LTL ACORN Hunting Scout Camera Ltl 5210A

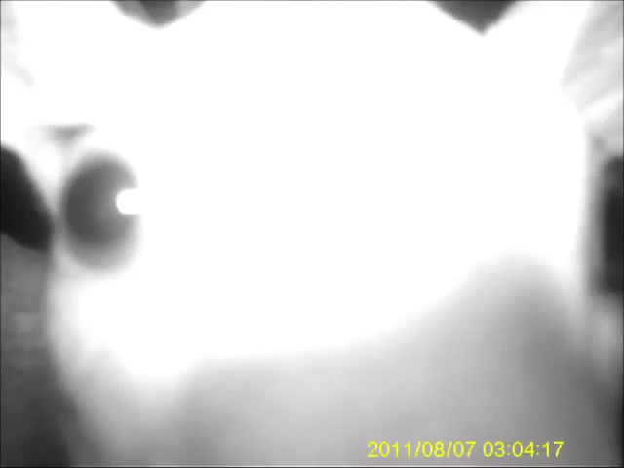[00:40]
a scouting camera, also called game camera trailed camera, is a scouting device.
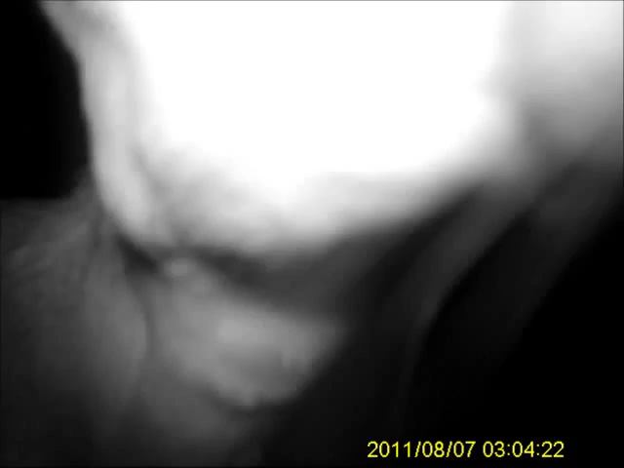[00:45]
It can be triggered by sudden change of ambient temperature caused by moving game in a region of interest,
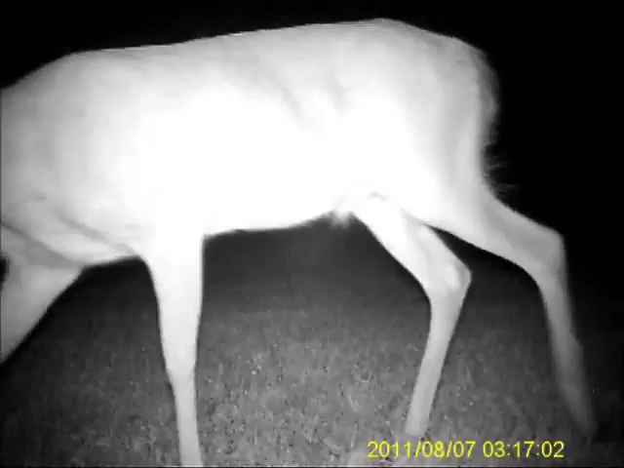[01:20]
The LTL-5210, an LTL-5210, a feature,